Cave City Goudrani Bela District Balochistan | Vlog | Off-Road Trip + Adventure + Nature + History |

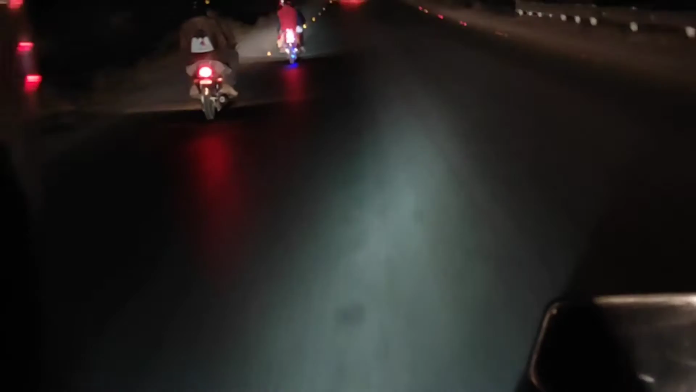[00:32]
और ये सारा इलाका जो है विंदर की तरफ, विंदर का इलाका है, विंदर से कुछ किलोमीटर पीछे का इलाका है, 15-20 किलोमीटर।
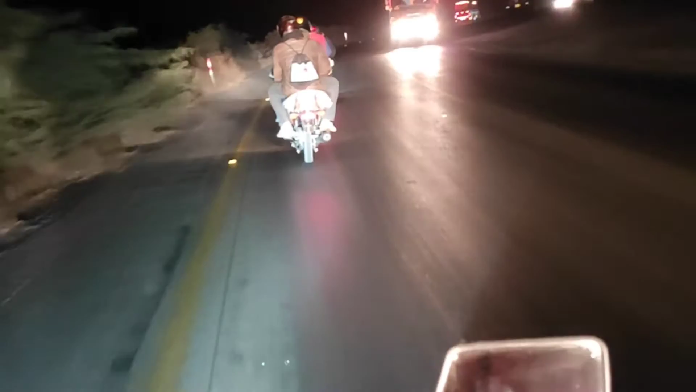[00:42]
और ये जो इस वक्त हमारे राइट हैंड की तरफ जो जगह है ये डीजी सीमेंट कहलाती है
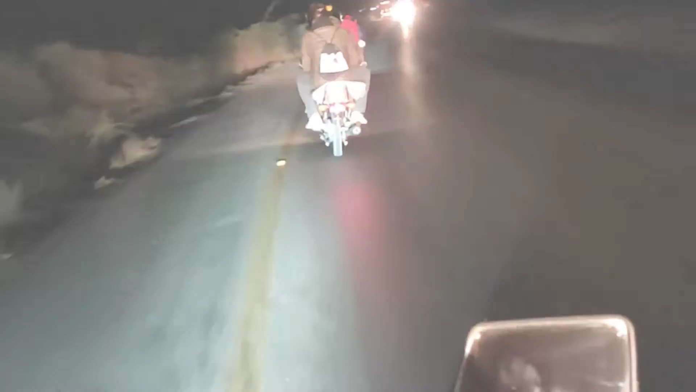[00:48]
और सर्दी बहुत शदीद किस्म की है और
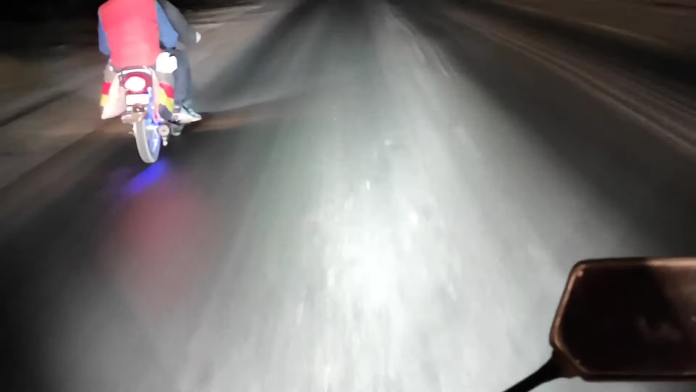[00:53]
हवा भी बहुत ज़्यादा शदीद है जिसकी वजह से हमें गाड़ी चलाने में बड़ी दुश्वारी हो रही है। और ये देख सकते हैं सामने की तरफ डीजी सीमेंट है और इसको कहते हैं कि लोग एशिया की सबसे बड़ी सीमेंट फैक्ट्री है।
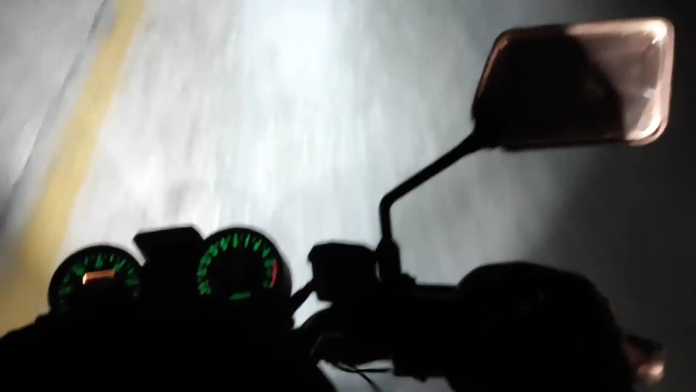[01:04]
और इस जगह के जो रोड हैं बड़े खूबसूरत बने हुए हैं, जिगजैग करते हुए खूबसूरत किस्म के रोड हैं।
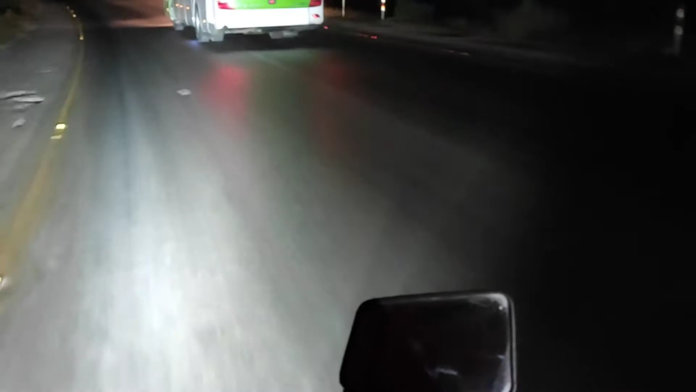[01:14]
और जब आप ट्रैवलिंग कर रहे हो तो ख़ास तौर पर हम आ गए हैं कैब सिटी में, आ गए कैब सिटी में आ गए।
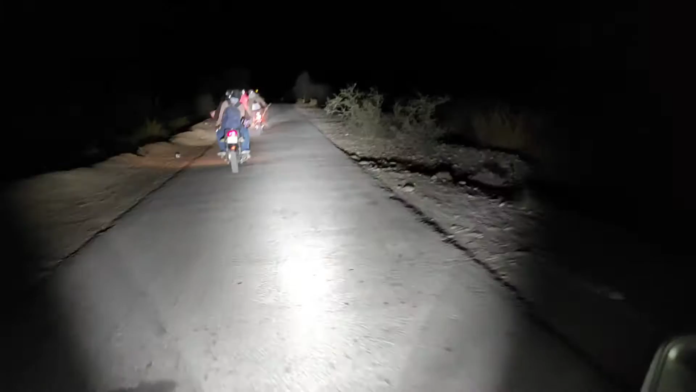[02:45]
कि हमारे साथी के रास्ते चल रहे हैं।
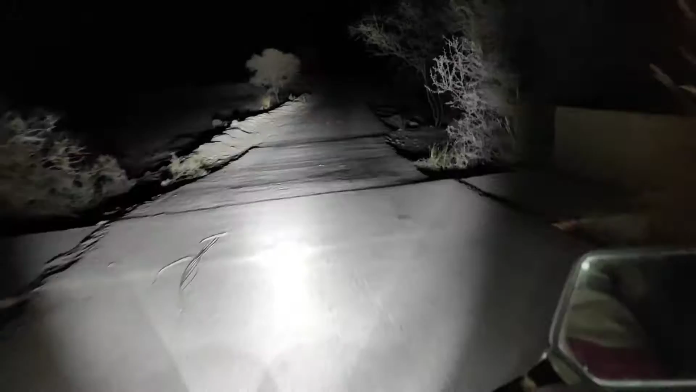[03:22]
बस अभी हम रवा दवा हैं और आगे बढ़ रहे हैं।
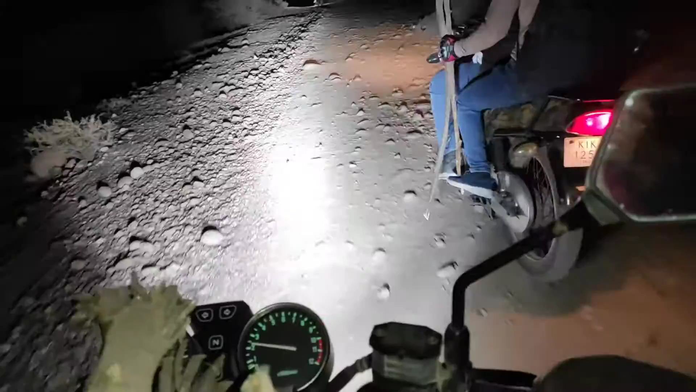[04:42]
बढ़ रहे हैं अंधेरे के अंदर, पता हमें कभी भी नहीं है, लेकिन हम जाए जा रहे हैं। देखो कहाँ पहुँचते हैं, अगली जगह अच्छी जगह ही पहुँचेंगे। ये हमारे आगे दूसरे साथी हैं, शायद ये नाले में उतरने लगे हैं।